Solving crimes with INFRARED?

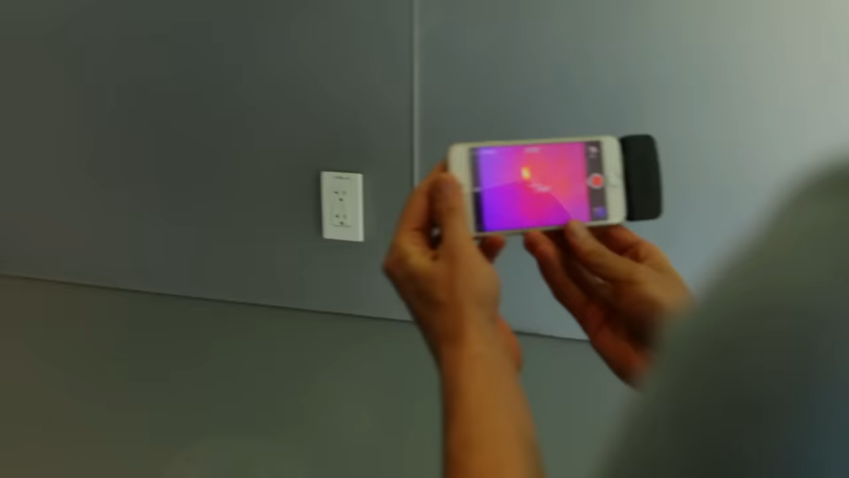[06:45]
Oh wow. Oh yeah. It's actually warm. Whoa!
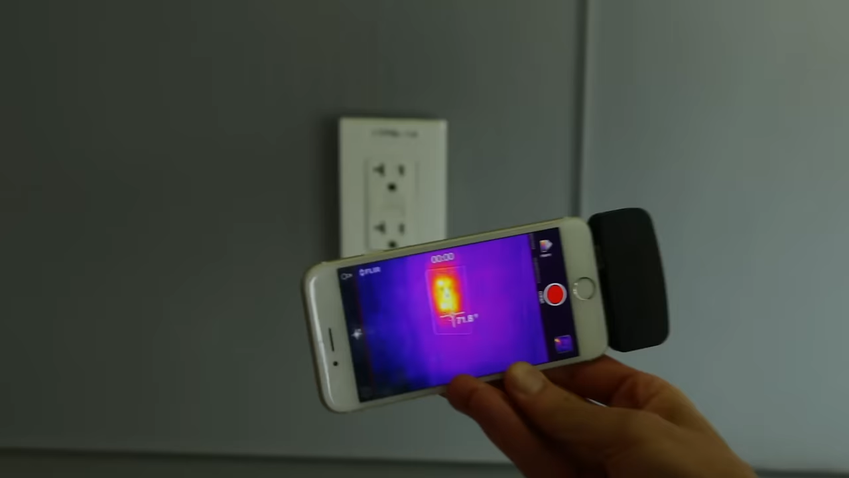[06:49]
Look how inefficient the actual electrical circuit is. Because it's giving off so much.
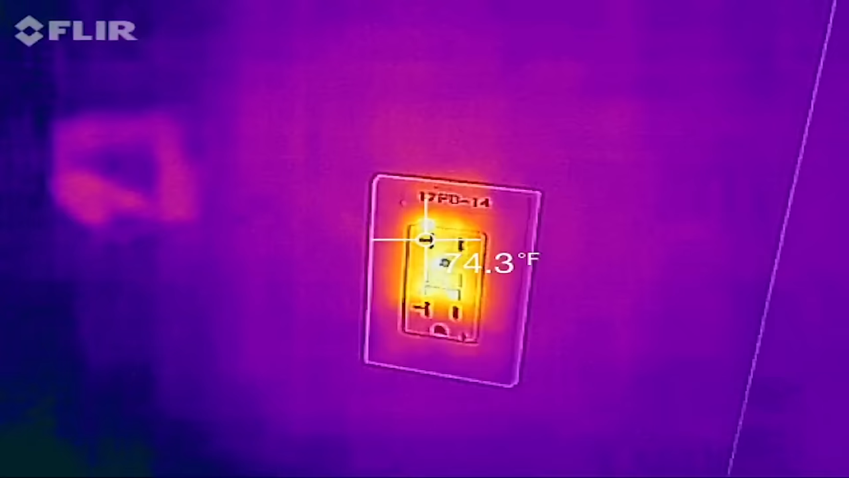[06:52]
On screen: spot 74.3°F
I would not have thought that. I would have not guessed that.
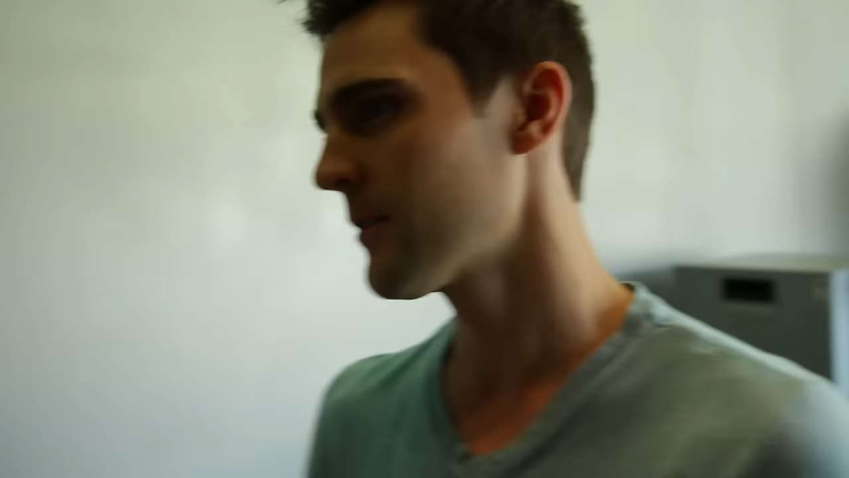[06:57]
Electricity is something that you can't see.
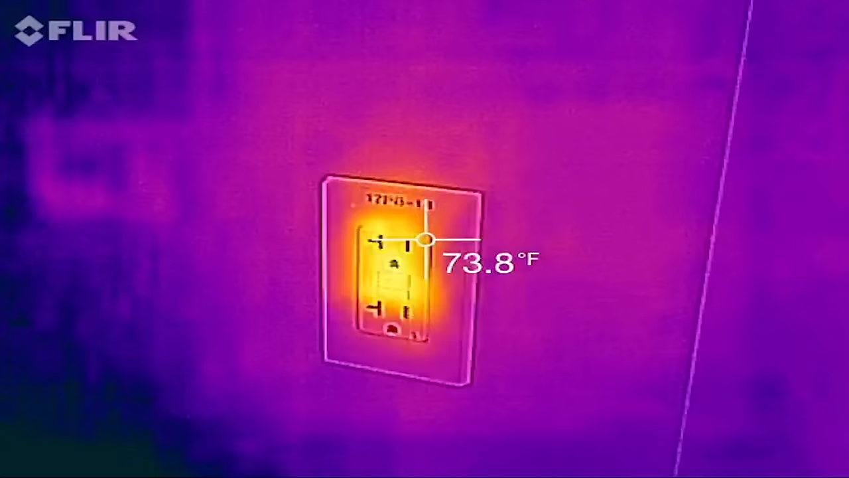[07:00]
On screen: spot 73.8°F
And it's, there's some current actually flowing in this outlet and heating it up.
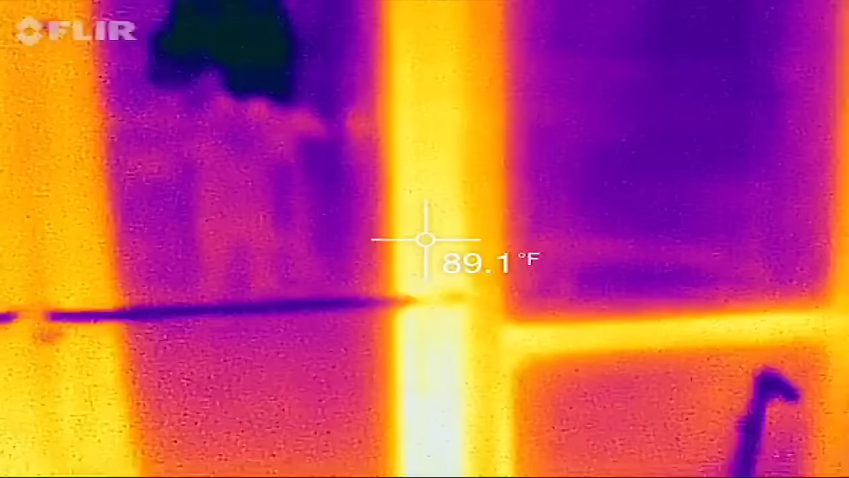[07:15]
On screen: spot 89.1°F
You're gone. I can only see myself.
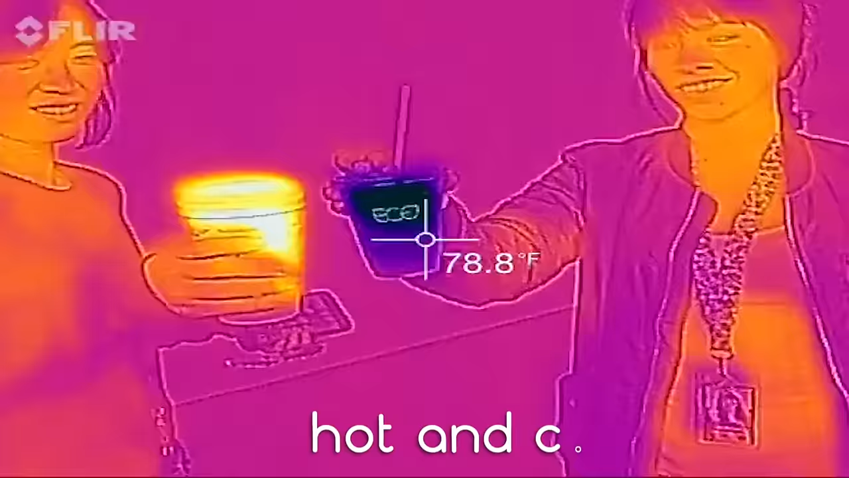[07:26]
On screen: spot 78.8°F
Yeah. See, no. Oh. That is amazing. And, walk away.
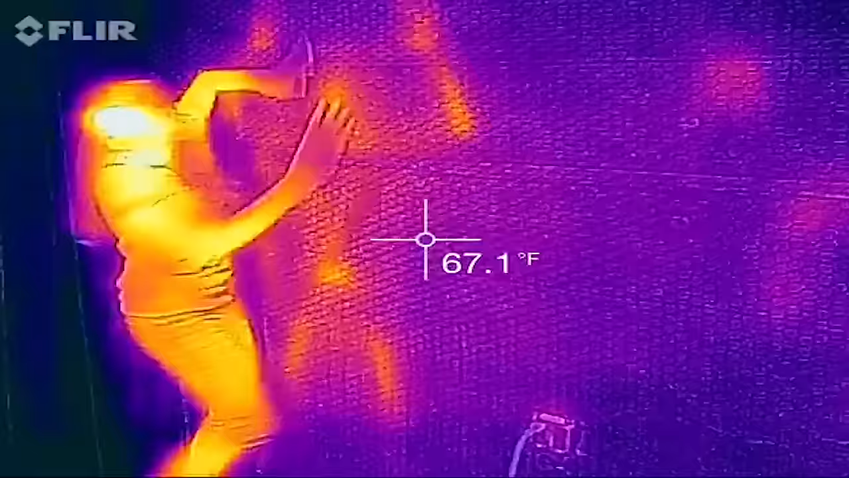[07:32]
On screen: spot 67.1°F
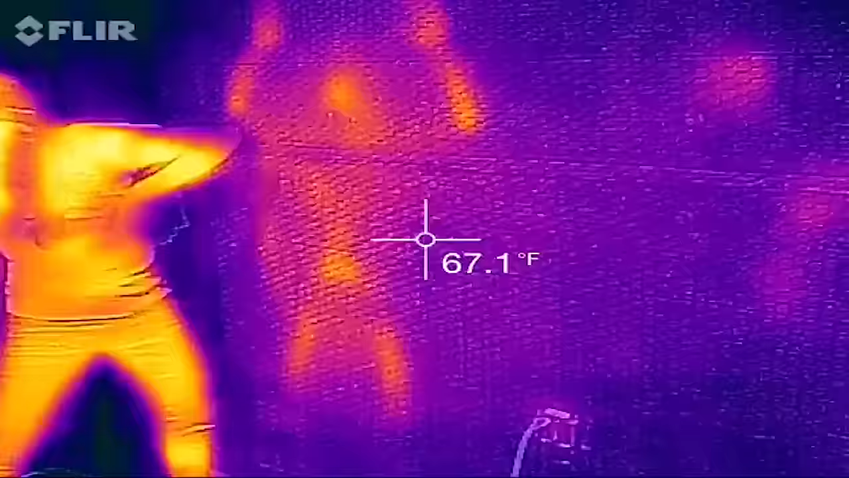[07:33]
On screen: spot 67.1°F
Okay.
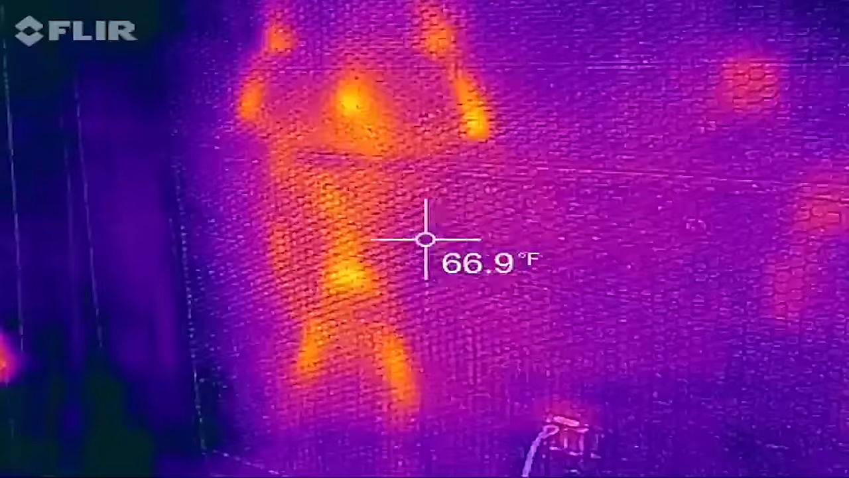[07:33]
On screen: spot 66.9°F
That is awesome. Oh my god. It's still there on the wall.
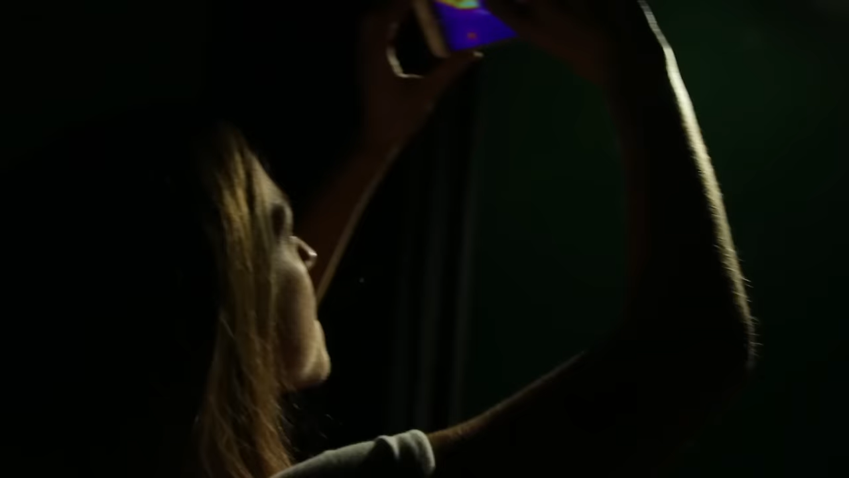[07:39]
We're picking that up on the infrared. Now, I'm gonna go ahead and turn this off. Alright? Yeah. Whoa. Okay, so the lights are all off.
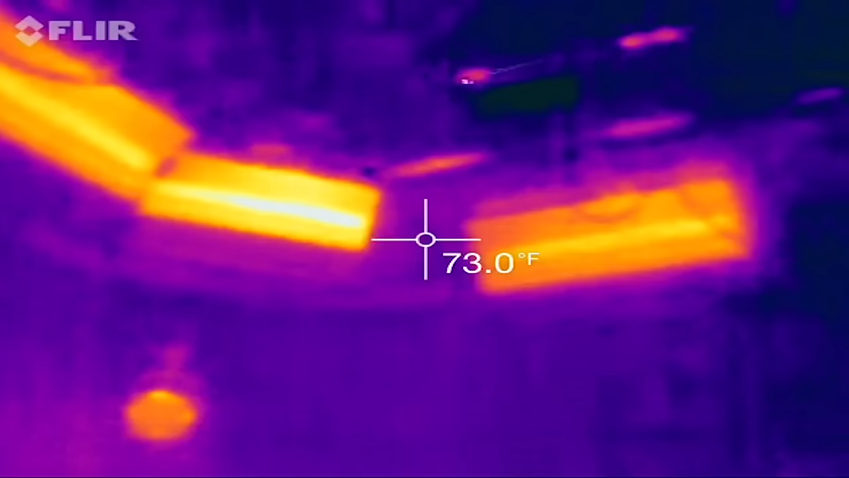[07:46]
On screen: spot 73.0°F
It's completely dark. And I can still see, I can see all the same lights. They don't look any different.
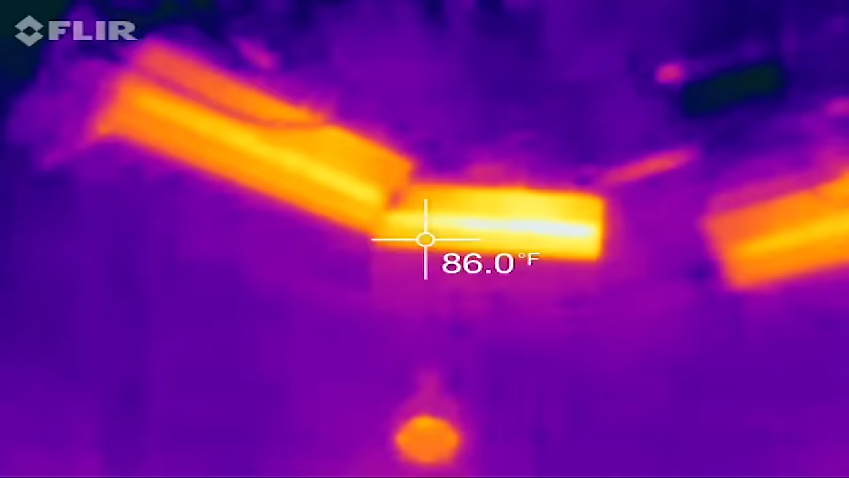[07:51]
On screen: spot 86.0°F
Nick, I think it's amazing how infrared light just, like, reveals a completely different landscape from what we're used to.